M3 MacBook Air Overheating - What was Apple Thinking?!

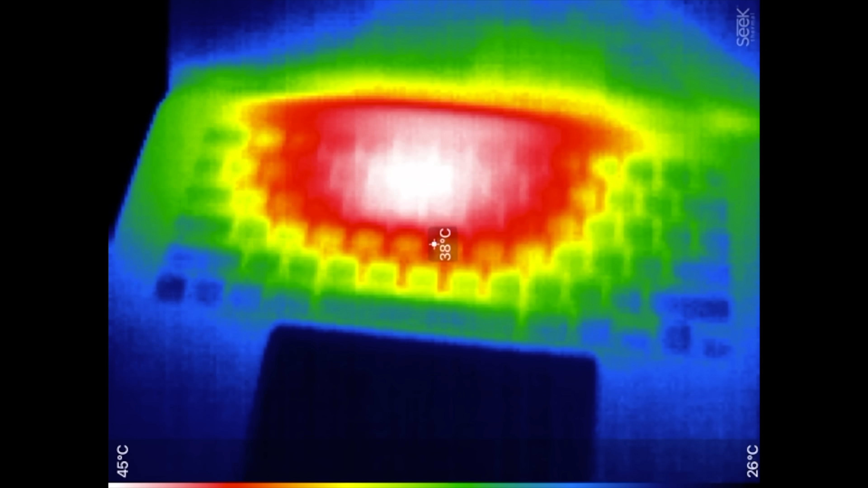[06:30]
On screen: spot 38°C, scale top 45°C, scale bottom 26°C
look at all of that heat right there we have 46 degrees and of course it's not exhausting anywhere on this one smaller hot spot and it's 41 degrees and then you guys see on the screen there where the exhaust comes out definitely
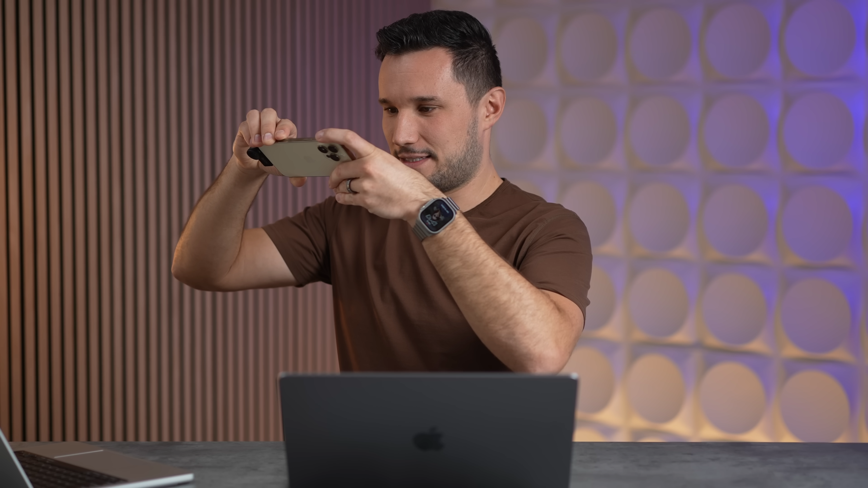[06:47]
running much cooler
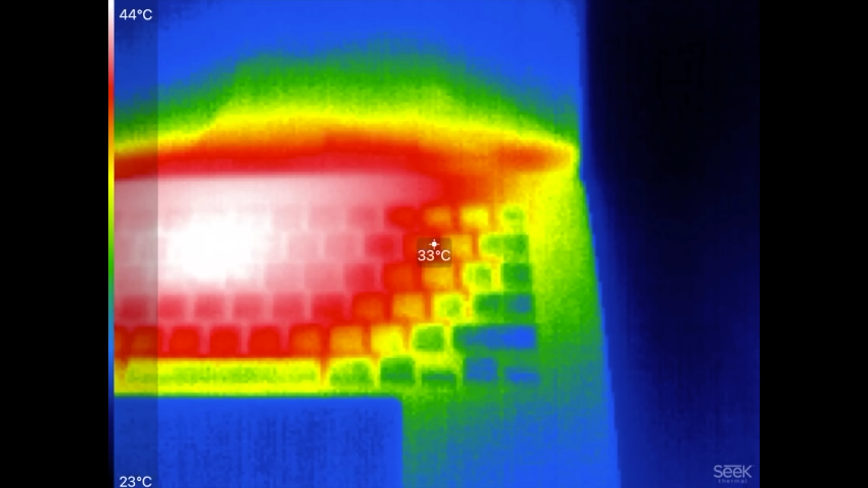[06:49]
On screen: spot 33°C, scale top 44°C, scale bottom 23°C
and that is with it running at twice
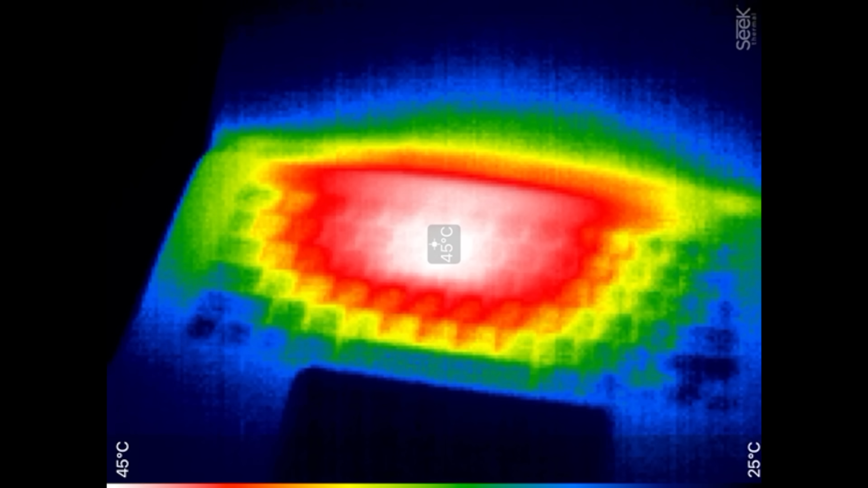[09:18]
On screen: spot 45°C, scale top 45°C, scale bottom 25°C
lower than in the graphic stress test but it's been you know about five minutes and here
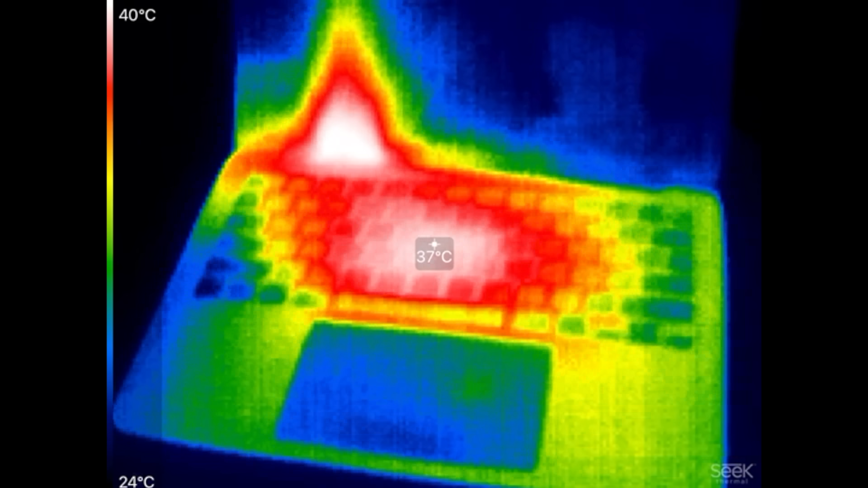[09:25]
On screen: spot 37°C, scale top 40°C, scale bottom 24°C
37 wow so the graphics does push it more so in terms of heat
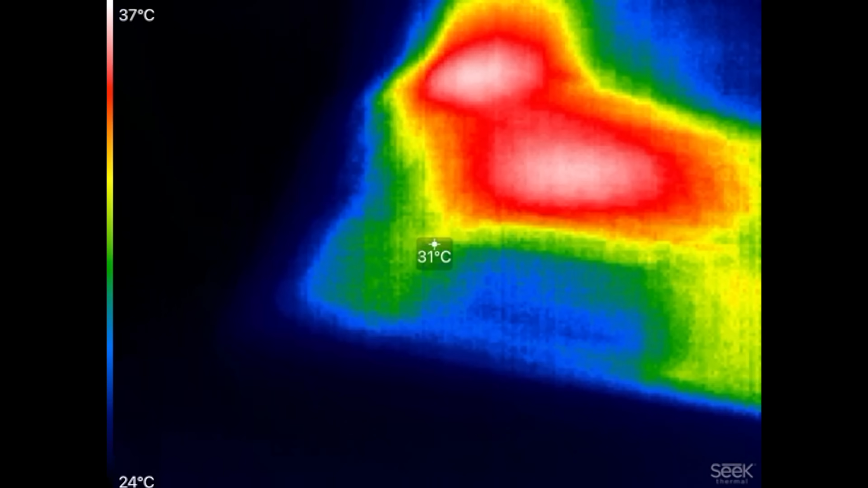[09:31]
On screen: spot 31°C, scale top 37°C, scale bottom 24°C
but
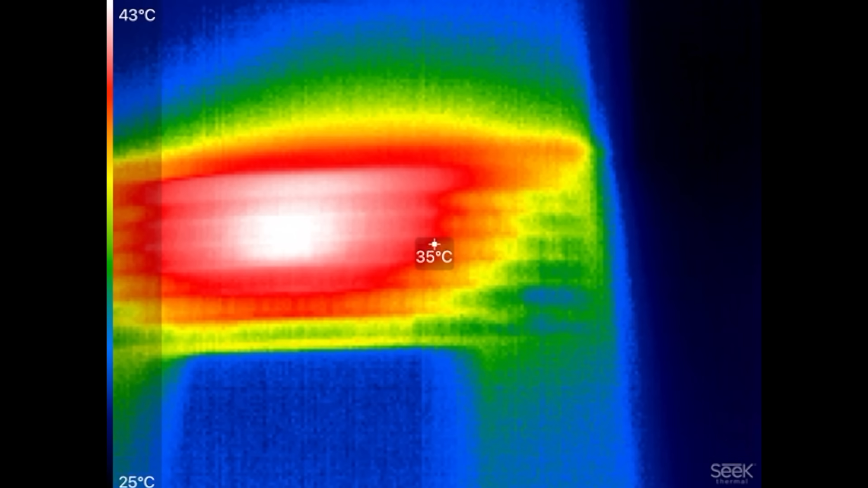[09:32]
On screen: spot 35°C, scale top 43°C, scale bottom 25°C
yeah you guys see that difference
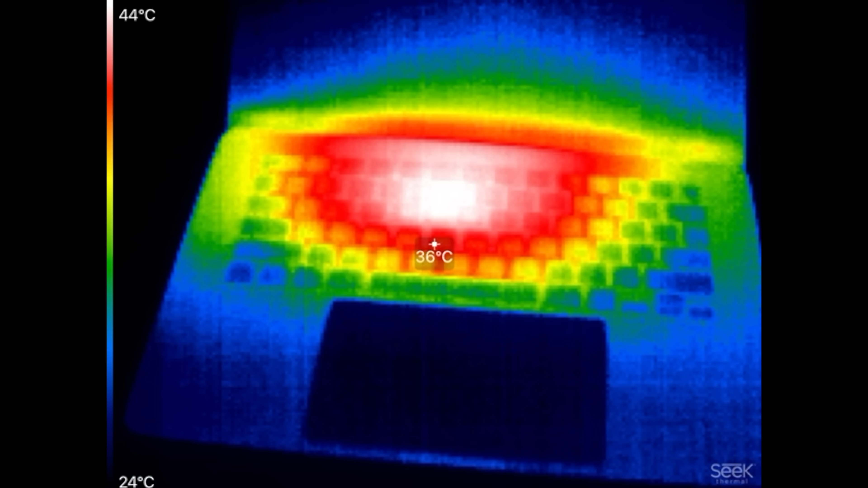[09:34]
On screen: spot 36°C, scale top 44°C, scale bottom 24°C
right there and with that we actually looked into the m2 15 inch and nothing seemed to not